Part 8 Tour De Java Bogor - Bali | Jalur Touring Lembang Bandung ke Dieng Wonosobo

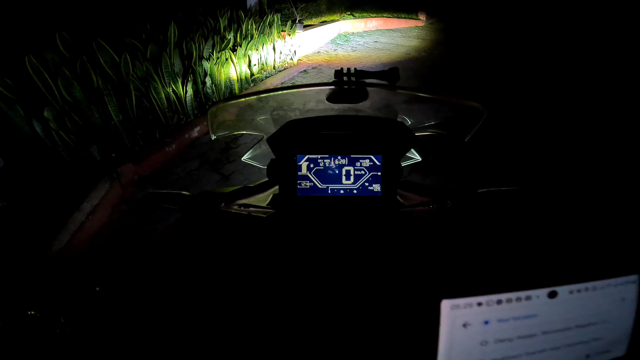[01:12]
Jadi ini teman-teman, rute yang akan kita tempuh ya, semoga bisa terlihat di GoPro,
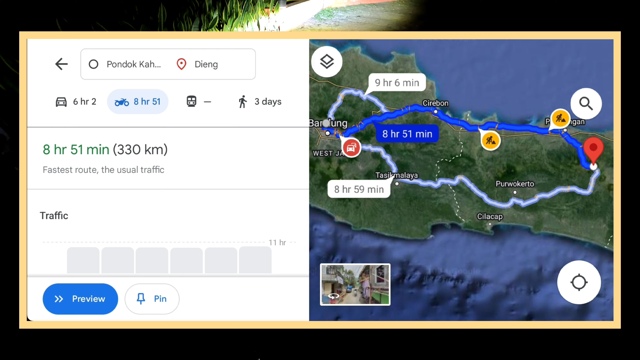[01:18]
kurang lebih sekitar 330 km, menempuh jarak tempuh di 8 jam.
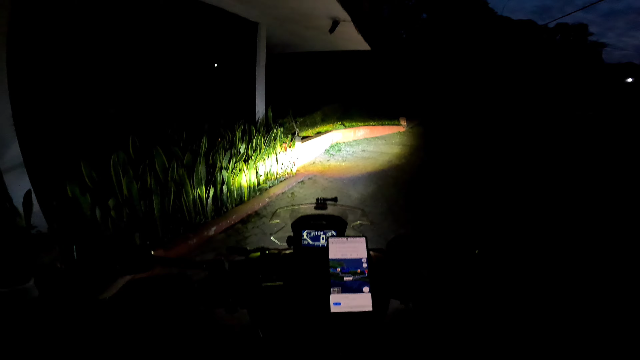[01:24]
Jadi kenapa umroh berangkat pagi, untuk menuju ke Dieng agar nanti tidak terlalu sore sampainya. Oke, kita akan lanjut dulu ya, nanti umroh akan rekam lagi.
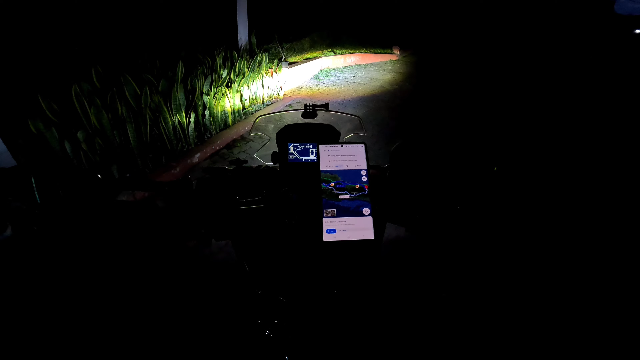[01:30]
Ini umroh pakai mode otomatis, jadi tidak bisa terlihat dengan jelas footage perjalanannya. Nanti kalau sudah terang, umroh akan rekam lagi. Umroh mode akan dulu, semoga teman-teman semuanya tetap dalam keadaan sehat-sehat dan baik-baik saja semuanya. Ciamplas Walk.
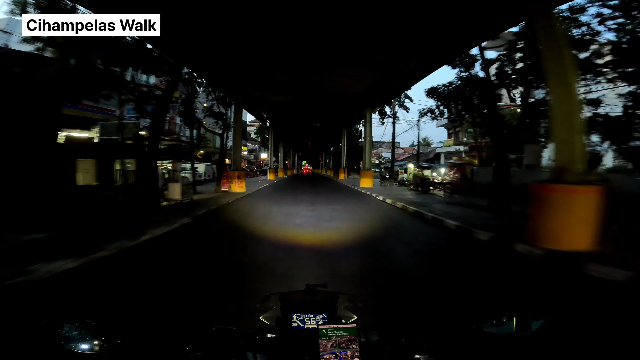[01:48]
Ini kita berada di bawahnya Ciwok teman-teman semuanya. Ciamplas Walk ini tempat jalan Ciamplas Bandung.
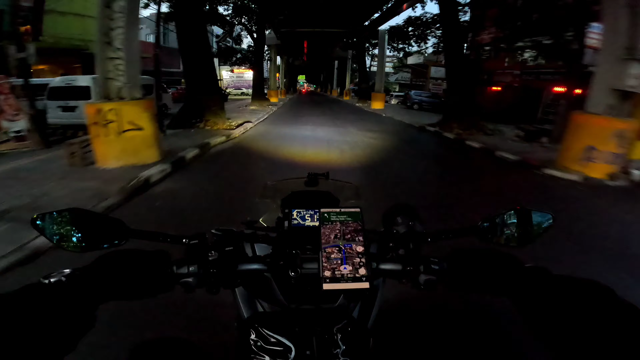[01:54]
Dan kembali lagi ke Jalan Pasupati ini teman-teman.